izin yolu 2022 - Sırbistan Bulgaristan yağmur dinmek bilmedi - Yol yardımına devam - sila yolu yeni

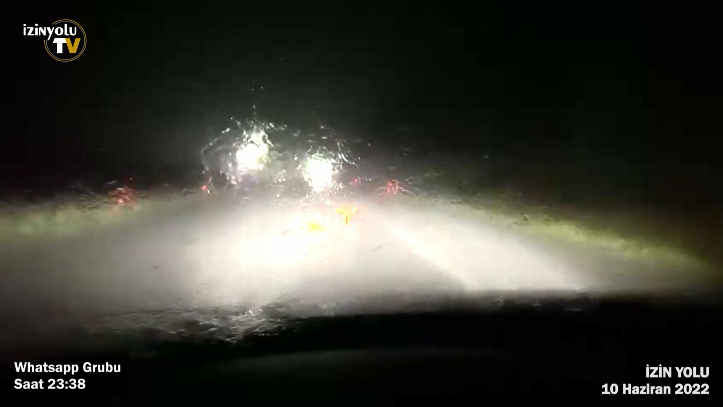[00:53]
Bulgaristan'da ilerliyoruz. Sofya'ya geçtik. Yaklaşık 70 km falan. Gözü görmeyen bir yağmur var. Yollar kuru. Şu anda gerçekten de çok şiddetli bir yağmur var. Yoldaki arkadaşlar önlemini alsınlar.
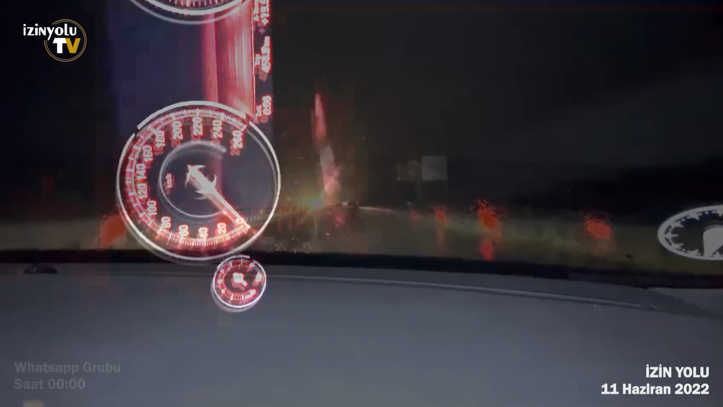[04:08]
Evet, şu anda inen yağmur tekrar etkisini gösterdi. Çok sağanak bir şekilde yağmur yağıyor. Zaten asfaltta bütün su kalıyor, asfalt su içinde.
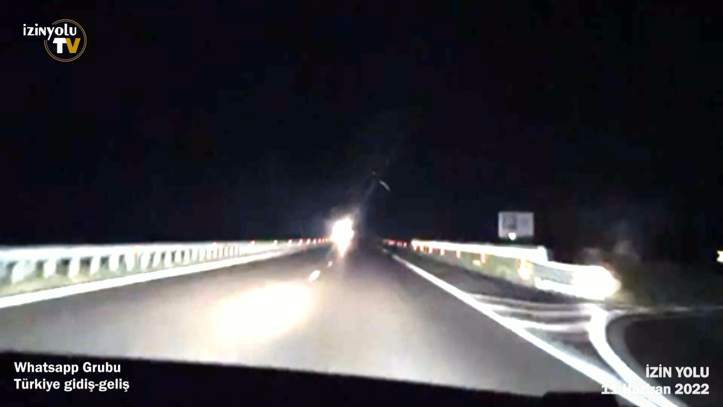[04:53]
Yavaş yavaş uyarılar haber geliyor. Yol yapımı başlangıcı diye. Şu anda 17 kilometre kala.
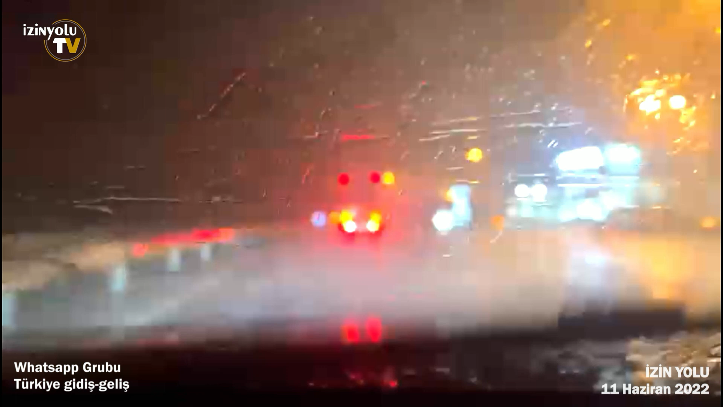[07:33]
Silindirata 170 kilometre kaldı. Yoğun yağmur. Dikkatli gidin. Aquaplaning.